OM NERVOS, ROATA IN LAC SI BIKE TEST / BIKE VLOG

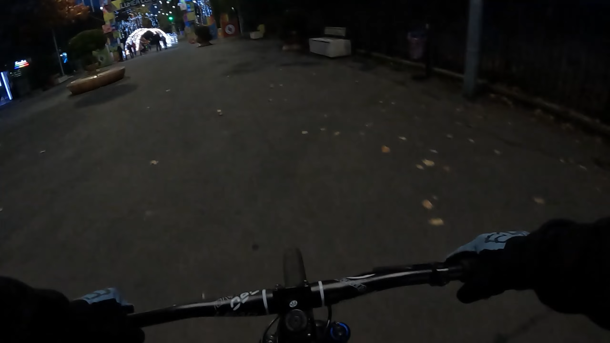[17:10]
Vreau să încercăm o șustă pe aici. Da, sunt oameni care pozează și nu putem să dăm manual prin asta.